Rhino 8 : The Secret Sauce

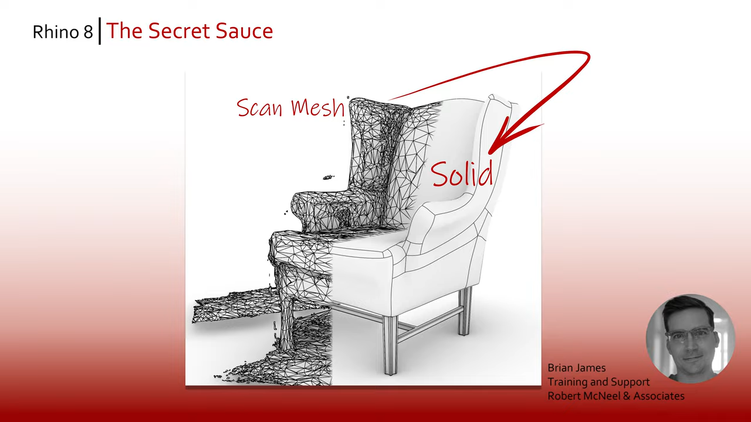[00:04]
Hi everybody this is Brian James from Rhino3D.com and in this video I'd like to share with you one of my favorite workflows in Rhino 8. Here we have a low poly scan of an armchair. This mesh has a number of issues including holes and self-intersecting topology.
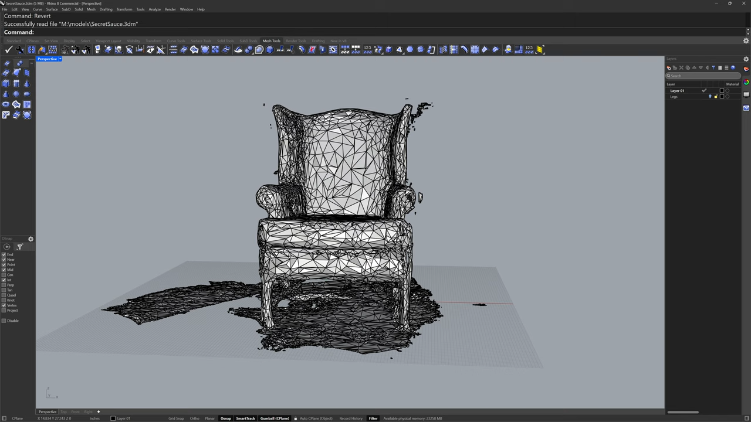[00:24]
I'd like to end up with a closed solid poly surface and I'll start in the front view. I'll draw a line with the polyline command and I'll hold down shift to keep the line straight.
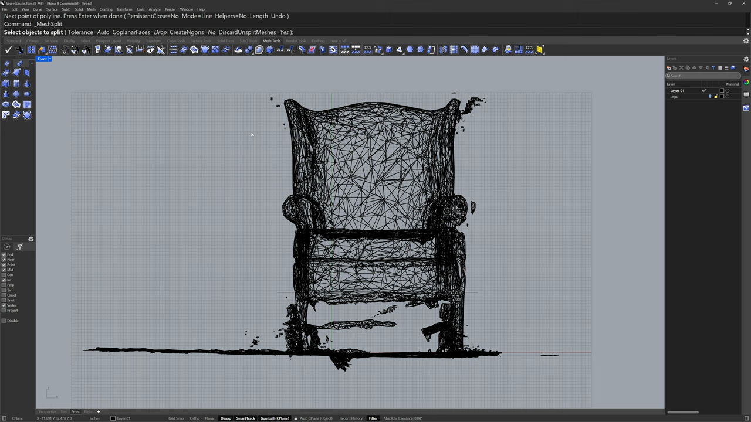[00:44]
I'll go into the mesh tools and select the mesh split command. I have the create NGONS option set to no. I'll select the mesh to split and the cutting object will be that line.